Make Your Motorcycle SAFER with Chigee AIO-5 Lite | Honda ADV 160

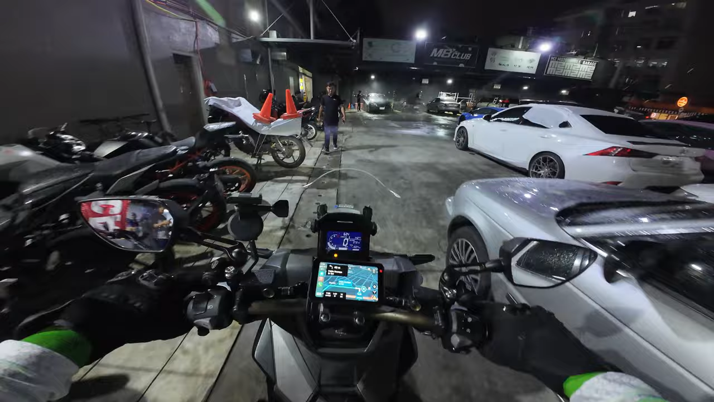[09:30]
JYP Garage. Yan o. So, ang gusto ko dito, pag nag-slowdown ka, nag-switch automatic yung rear camera.
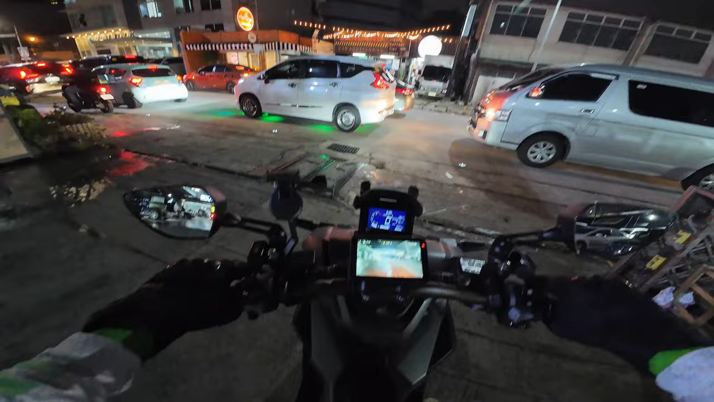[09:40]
And it's gonna show you rin kung merong tao, kotse, or may bagay ba sa blind spot mo. Sinet ko yung blind spot detection kahit naka-zero. So, kahit nakatigil ka or slow moving,
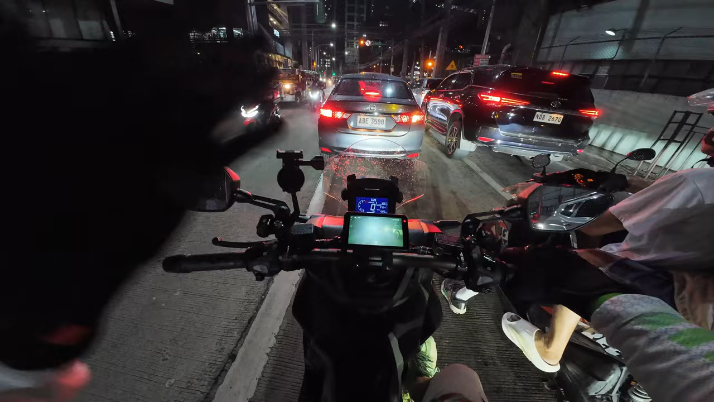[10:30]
Pag night time, wala ka na masyadong makikita sa rear camera kasi puro headlight na lang. Ito, kahit may headlight yung sa likod natin, malino pa rin, no? Kita mo pa rin yung details. And hindi ko na kailangan mag-switch din kasi usually, di ba, pag pa-slow down ka or nakatigil ka, doon ko tiniturn on yung rear camera. So dito automatic na. Actually, may option naman yun, pero in-enable ko na lang na once mag-decrease ka ng speed, mag-turn on yung rear camera.
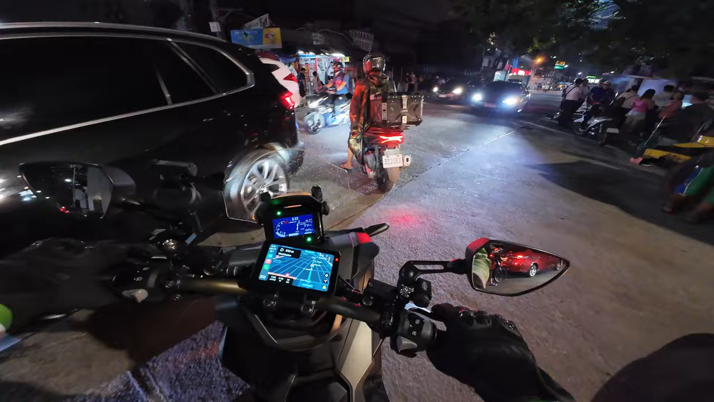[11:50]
Ma-alert ka pa rin. Like ngayon, nagbe-beep siya. Yun. So, pag coming to a stop ka, nag-on yung rear camera. So, hindi ko alam kung ireretingin ko ba yung option na yun. Pwede mo namang i-turn off yun eh. Para kung nakafocus ka sa, for example, sa navigation mo, hindi mawawala yung yung mapa. Parang sa looban tayo din na anyways ah. Traffic siguro sa mga main road. Pero don't worry, gagawa natin ng extensive review tong Chigi AIO 5 Lite.
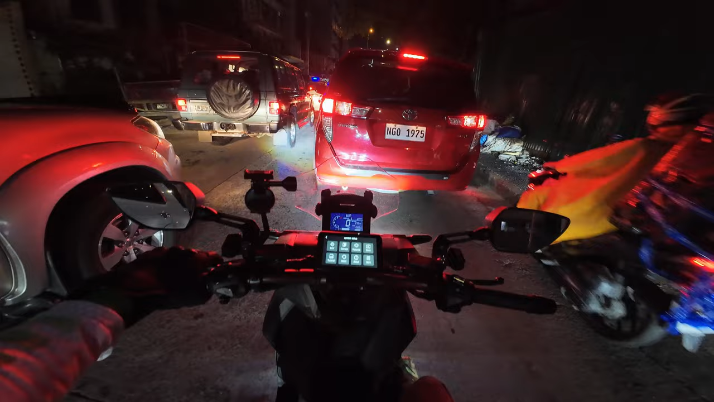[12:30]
Kasi kung traffic, talagang mag-wild yung blind spot detection. Gawin natin siyang 20. So mag-activate lang yung BSD pag tumatakbo ka ng 20 kilometers per hour or more. So nahihirapan ako pag laging nag-on yung camera.
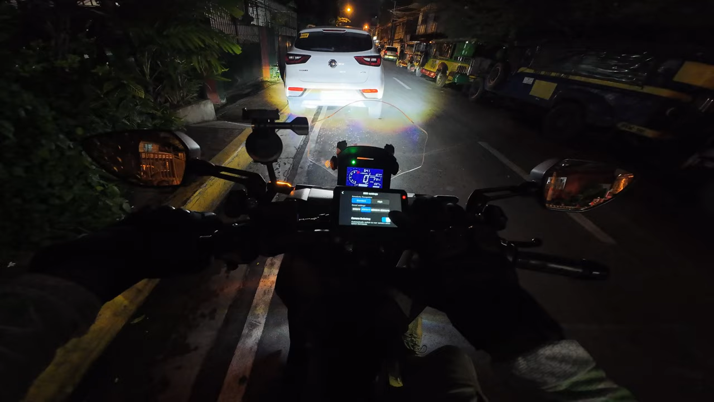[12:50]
So i-off muna natin to. So again guys, kinakapapa natin kung yung setting na magugustuhan natin. Madali naman mag-toggle ng on-off ng mga settings.
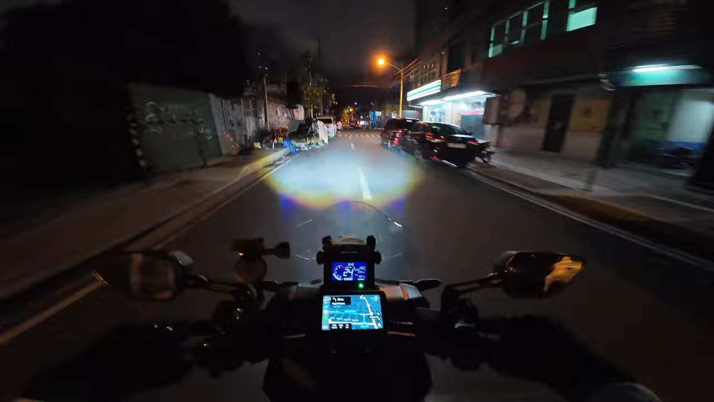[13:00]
Sa ngayon lang kasi ayokong mawala si Waze sa paningin ko.
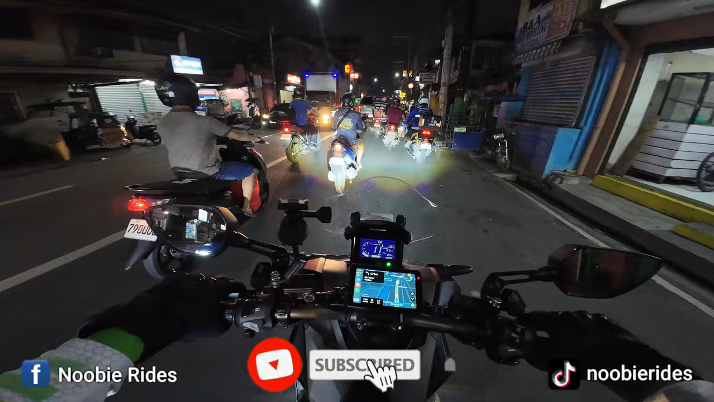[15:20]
Salamat. Alright, so hinabutan na tayo ng ulan sa daan.
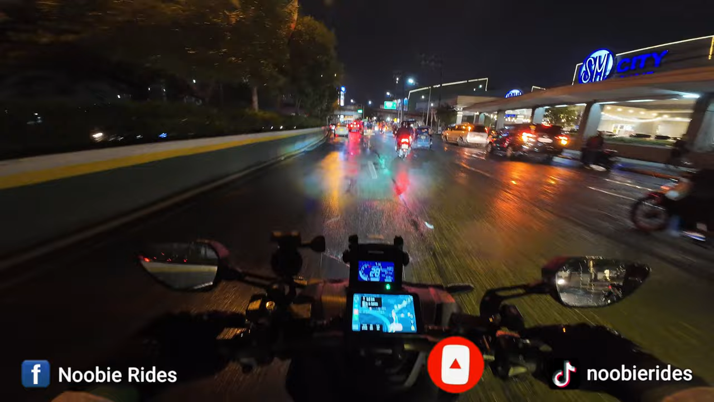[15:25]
Waze, good job sa'yo. Pinalayo mo ko.